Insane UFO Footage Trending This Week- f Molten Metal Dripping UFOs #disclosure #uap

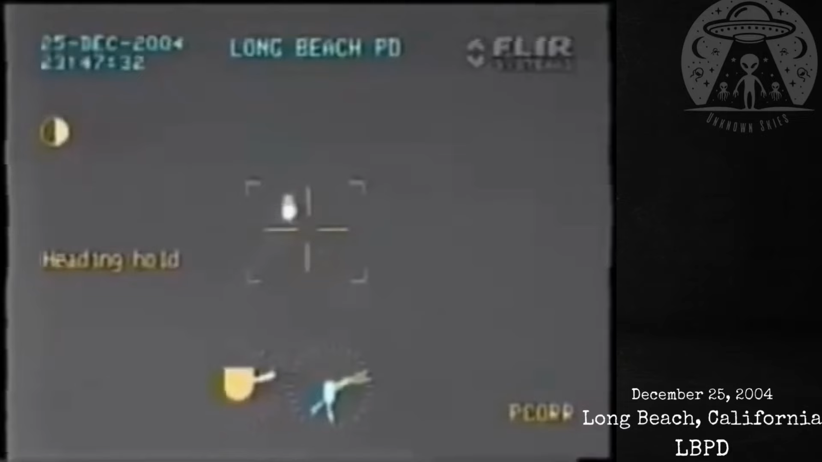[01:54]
a Long Beach police helicopter captured a remarkable sight in the night sky. The crew spotted an unidentified object ejecting what was believed to be some form of molten metal or a similar glowing material. This peculiar event occurred late at night, making the bright emissions from the object particularly striking against the darkness. Once the object completed depositing its payload, it abruptly accelerated, swiftly moving away from the scene. The helicopter gave chase, attempting to track the mysterious craft, but a layer of low-hanging clouds provided the object with enough cover to vanish from sight.
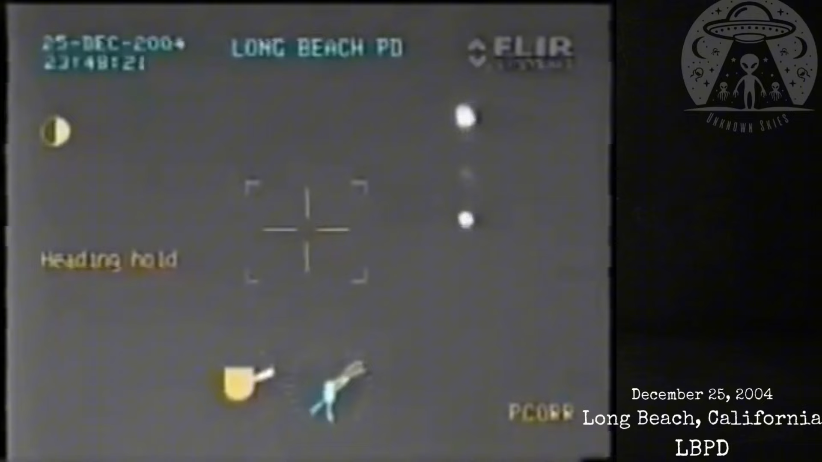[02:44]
Flares, commonly used for signalling or illumination, descend slowly to the ground, often attached to a parachute to prolong their visibility. In contrast, the object in question demonstrated deliberate movement and speed, suggesting a level of control that defies the simple explanation of a drifting flare. If you'd like to watch the full clip, it's available on the Android Architect YouTube channel.